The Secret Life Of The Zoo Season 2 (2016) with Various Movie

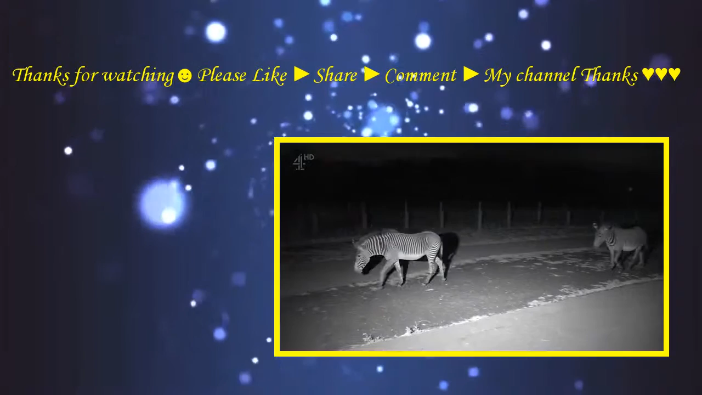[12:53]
it's midnight and in the zebra paddock pregnant florence appears restless